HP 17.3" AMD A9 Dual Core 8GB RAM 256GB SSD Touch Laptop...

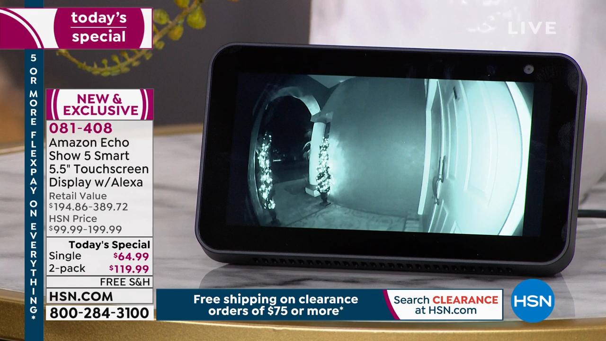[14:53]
Hey show us the front door We can stay on the couch both of us look over at this beautiful display and see what's going on outside of her home The other thing that was just added to this skill two-way talk So if you want to talk to the people outside of your home through your echo device You can absolutely do that.
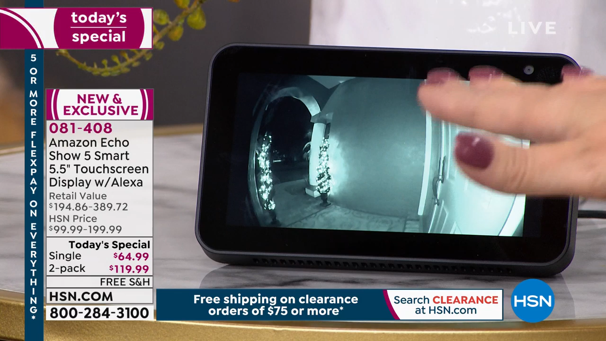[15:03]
You can even do a little bit of a zoom How cool is this?